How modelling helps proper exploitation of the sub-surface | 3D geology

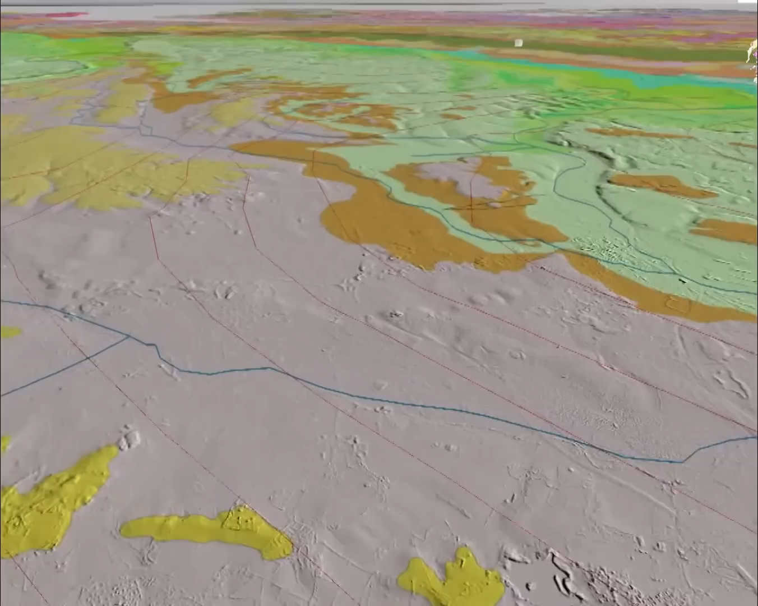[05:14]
and the blue lines are the river system itself. So as we go further west you can see us passing over
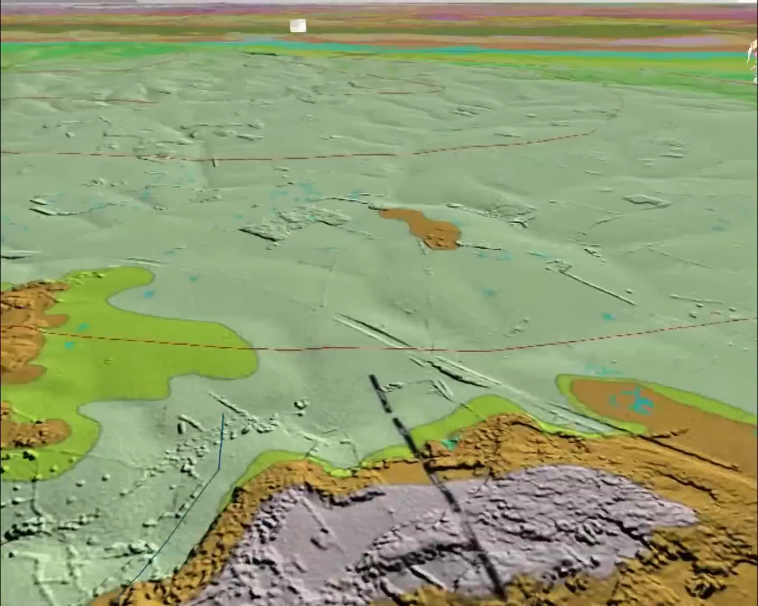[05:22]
the chalk outcrop now and you can see the rivers underneath.
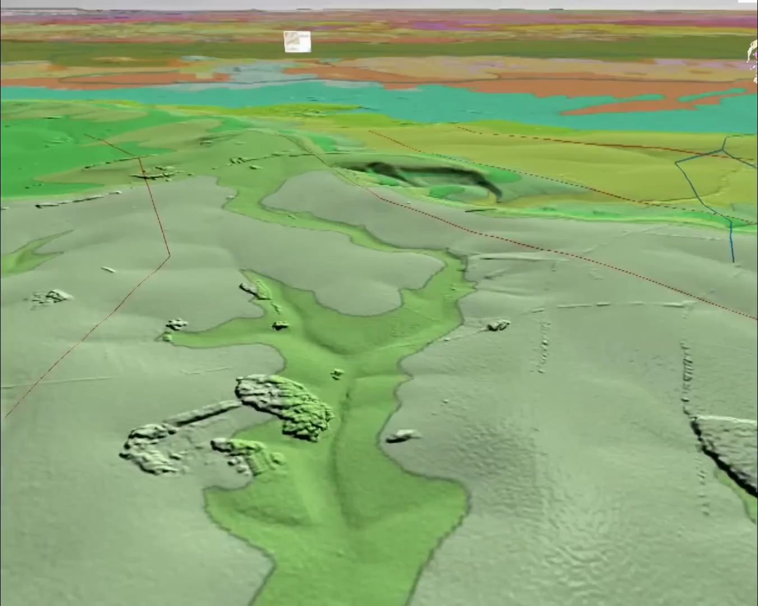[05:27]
Now the chalk is one part of the system but another important part of the system is the Cotswolds limestone.
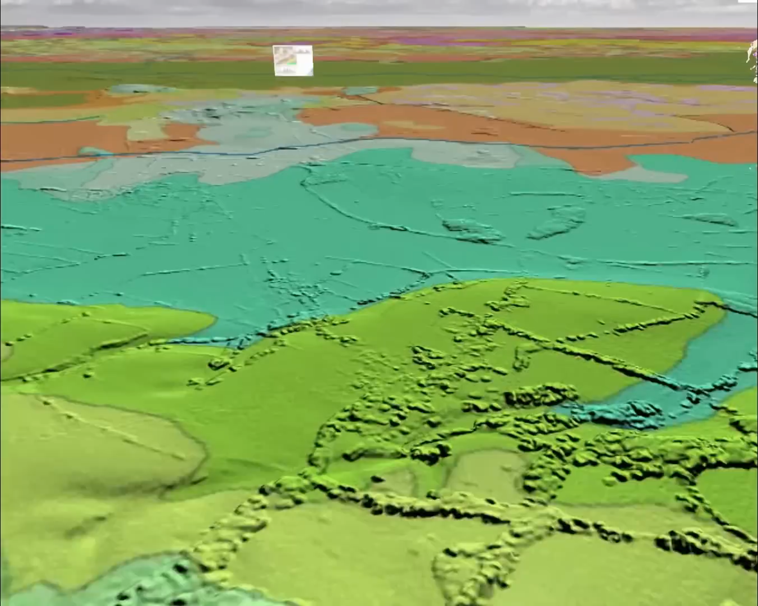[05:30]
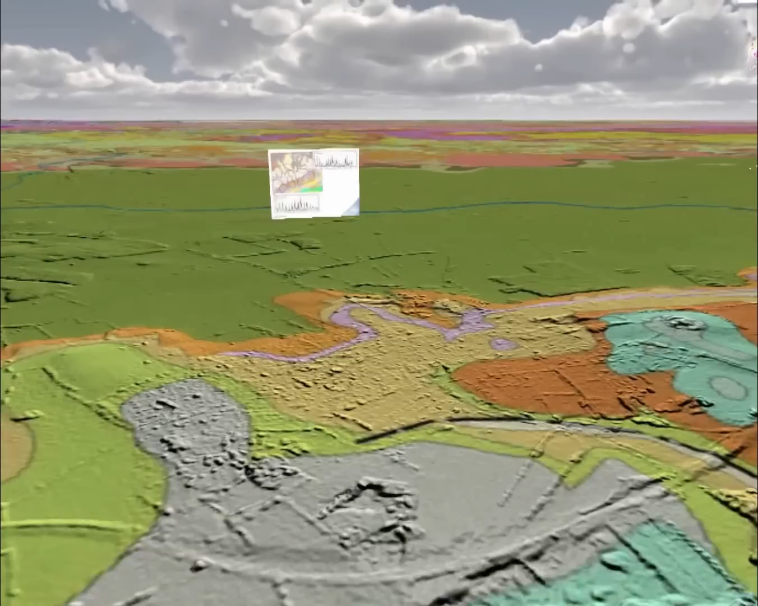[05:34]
We just pass over the Jurassic clays and we're going to come to overlooking the limestone.